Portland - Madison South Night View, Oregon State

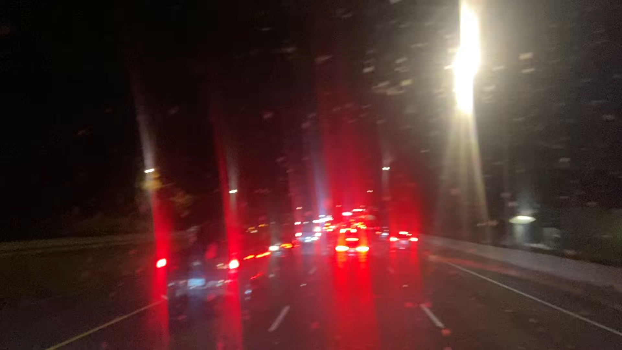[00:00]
Viewers, Portland, the beautiful city, beautiful town of the Oregon State, so it is evening and evening rush is going on.
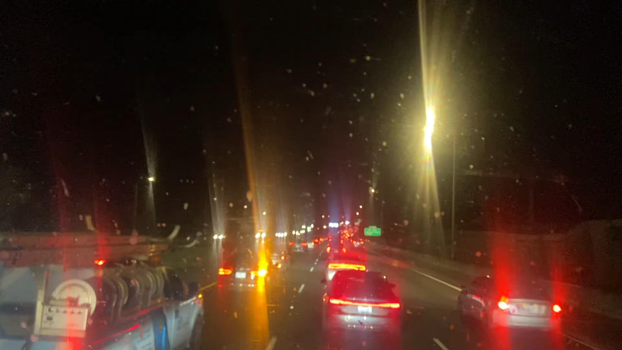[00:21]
So this is the view, to see this kind of rush awfully happened, morning and evening.